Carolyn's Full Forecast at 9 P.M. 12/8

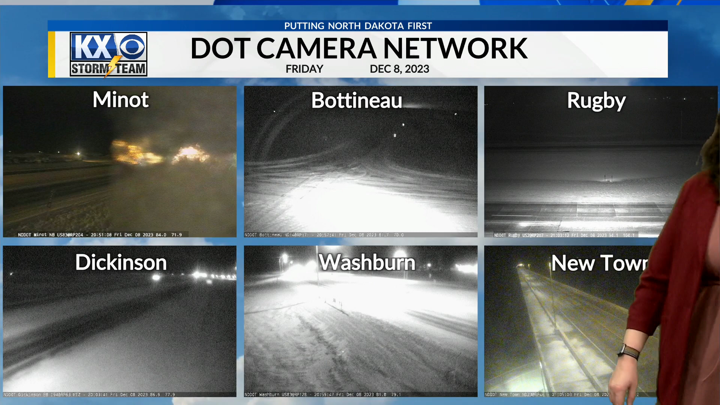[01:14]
I'll go ahead and just step off here. Can't see a whole lot, but you can see that the roads are a bit snow-covered and probably ice-covered as well. Here's a look at our satellite in radar. So we do still have that snow falling.